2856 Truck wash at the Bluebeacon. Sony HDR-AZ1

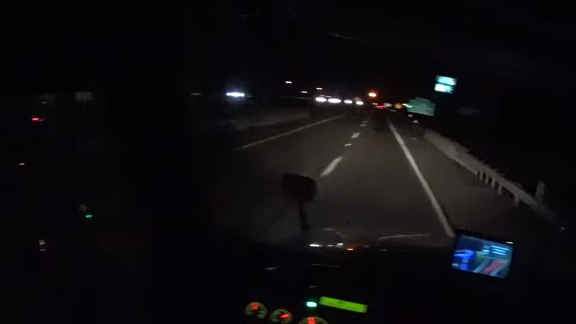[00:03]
Hey everybody, John, if you could hear, good evening, greetings from Breezewood, Pennsylvania. Alright, we're about 2 miles to Breezewood. We're gonna attempt to give Baby Blue a very, very long-awaited, well-deserved bubble bath.
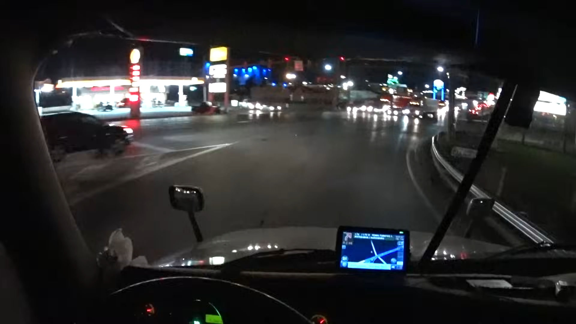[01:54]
Oh, perfect shot. I hope they're not busy.
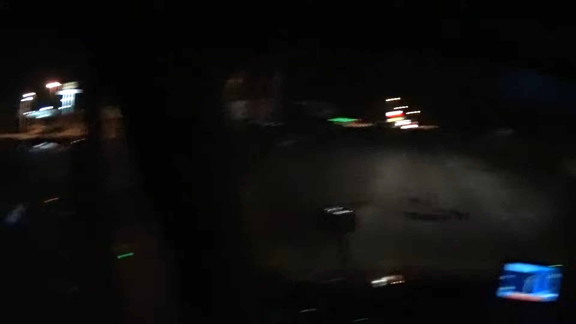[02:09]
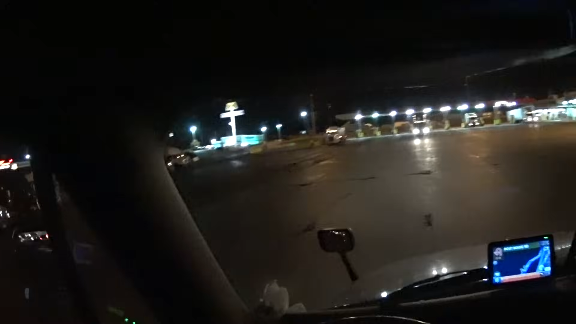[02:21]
Well, I don't think there's anybody there. Jeez, look at the size of that pothole. There's a truck at the bay.
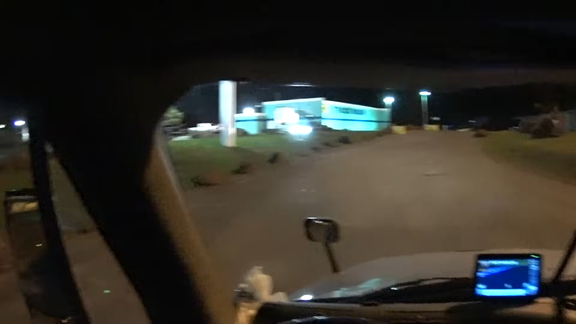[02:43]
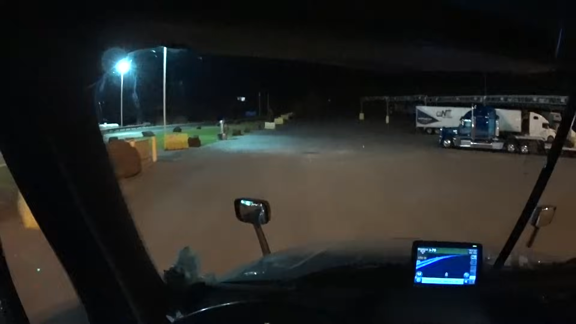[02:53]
How do you get in there, though?